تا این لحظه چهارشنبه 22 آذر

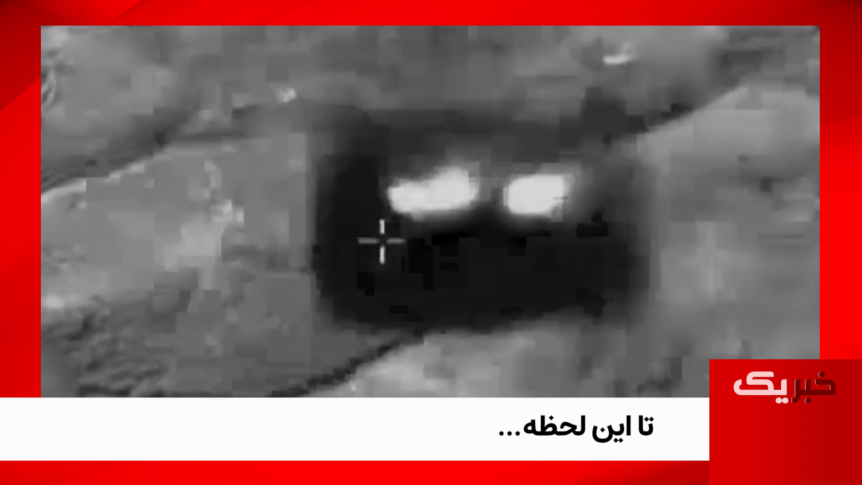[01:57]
ارتش اسرائیل در باکنش به حملات راکتی از سوی لبنان با هواپیما و تانک مناطقی در جنوب لبنان و سوری را گلول باران کرد.
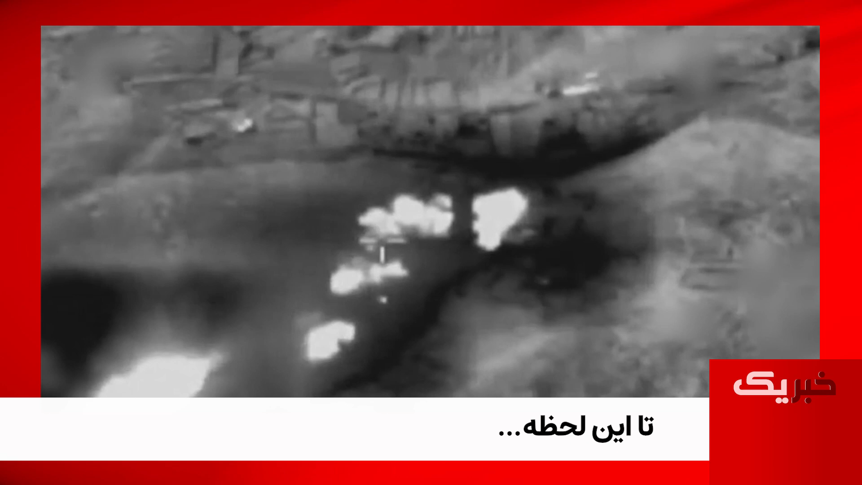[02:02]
بنابرای اعلام اسرائیل در سوری اهدافی شامل زیر ساختهای ارتش از جمعه یک پایگاه دیدبانی حدت قرار گرفتن و در لبنان هم یک لانچر مشکهای هزبالله مورد حمله قرار گرفت.